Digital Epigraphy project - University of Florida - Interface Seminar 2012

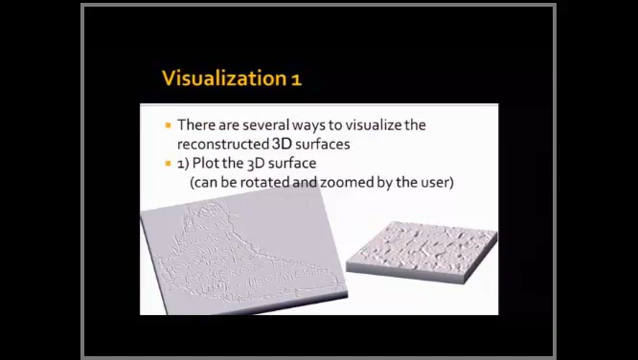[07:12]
This is an example. You can zoom as much as you want. You can rotate. You can, instead of showing the 3D inscription, you can show the height map.
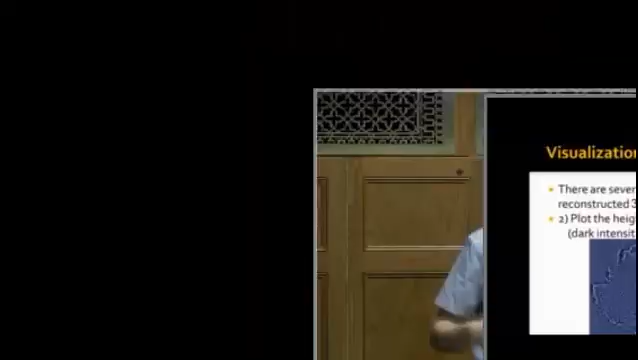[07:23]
So, in that particular picture, what you see, the darker the pixels in that image, the deepest the point is inscribed. So, you can convert that into a form of handwritten paper,
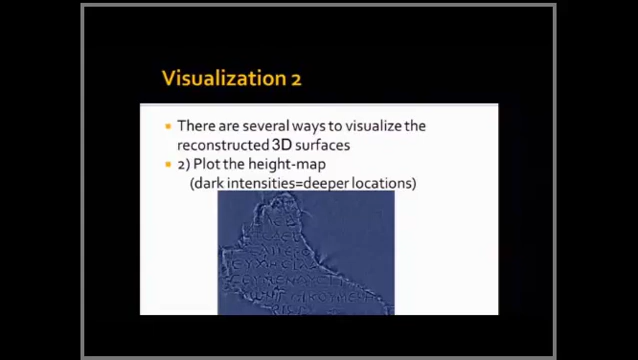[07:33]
where the darker points actually correspond to the letter. So, if you want to publish an inscription, it's a very nice form of publishing that way.
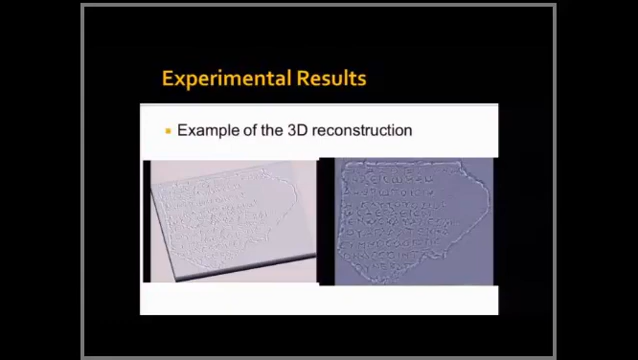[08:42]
Here, you see examples of 3D reconstruction. And some details here. You can segment, as I said.